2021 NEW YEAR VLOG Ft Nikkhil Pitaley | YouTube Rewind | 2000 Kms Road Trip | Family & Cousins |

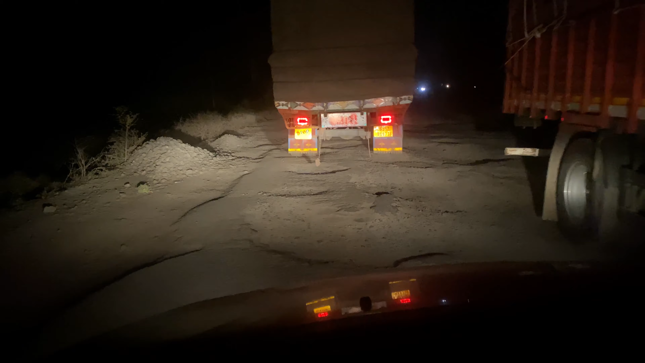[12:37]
धीरे धीरे ही सही राह पर चलते रहिए। ये देखिए राह में गड्ढे।
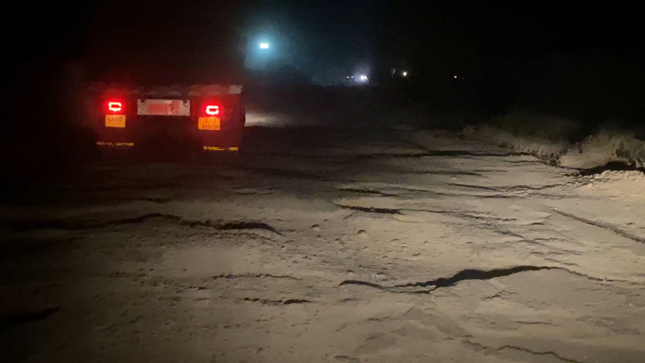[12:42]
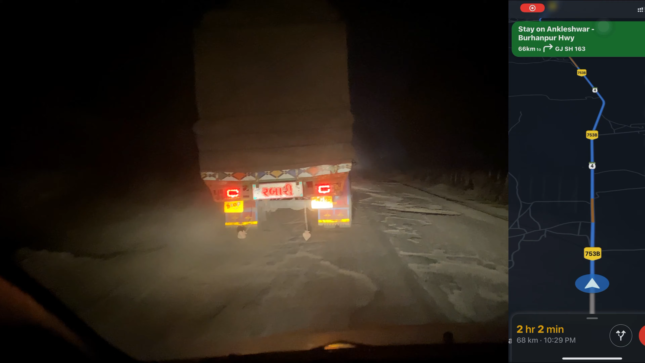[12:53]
आए हाय हाय हाय, जान निकाल दी सड़क ने तो। सारा दिन जो गाड़ी 150 की स्पीड से चल रही थी, अब 20 की स्पीड से भी नहीं चल पा रही है। ओहो, जो मसाज मुझे मिला इस सड़क पे, थैंक्स टू ऑल द पॉलिटिशियंस ऑफ महाराष्ट्र।
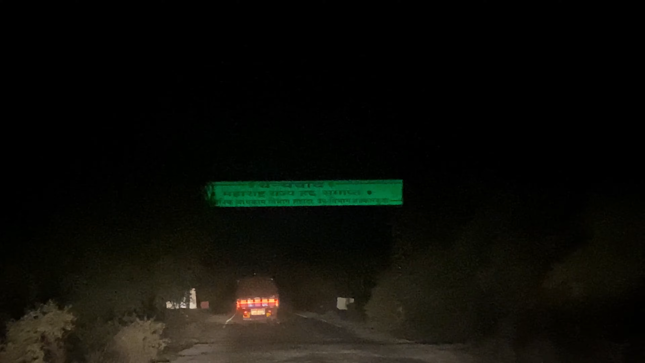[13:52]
लेकिन देखिए ये है नीचे महाराष्ट्र की सड़क, ऊपर आपको बोर्ड दिख रहा है वेलकम टू गुजरात वाला।
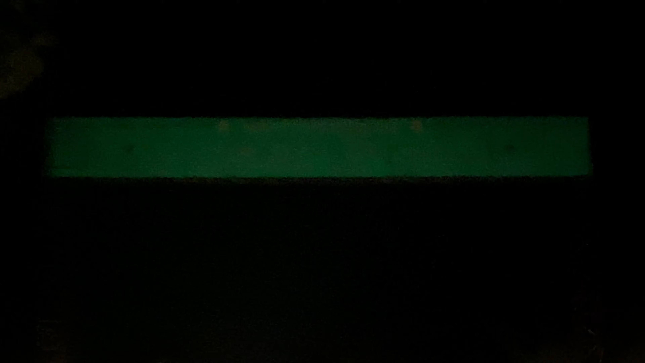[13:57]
हम यहाँ से इस रोड से अक्सर जाते, लेकिन आज मैं जानबूझ के इसको शूट करके दिखा रहा हूँ। ऊपर मराठी में लिखा है महाराष्ट्र यहाँ खत्म हो रहा है।
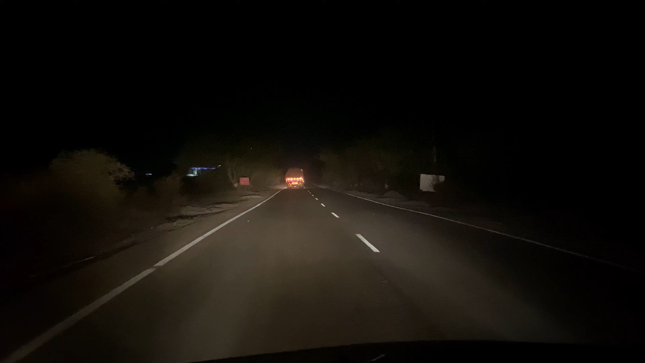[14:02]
अब नीचे देखिए ये खराब सड़क और ये अच्छी सड़क, वेलकम टू गुजरात डेवलपमेंट, आखिरी गाँव तक, आखिरी छोर तक।